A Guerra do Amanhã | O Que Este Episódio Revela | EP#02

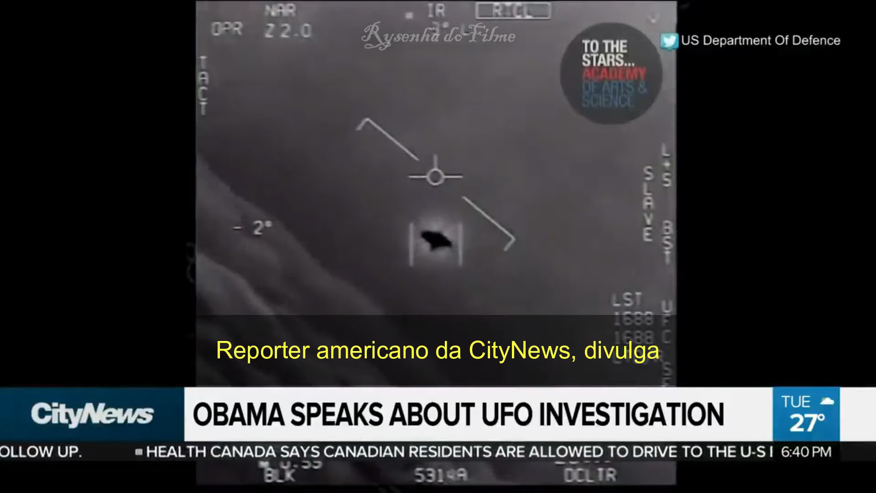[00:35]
Gone are the days when we joke about it, because the U.S. military isn't joking about it. They have authenticated these videos we're looking at here, shot by U.S.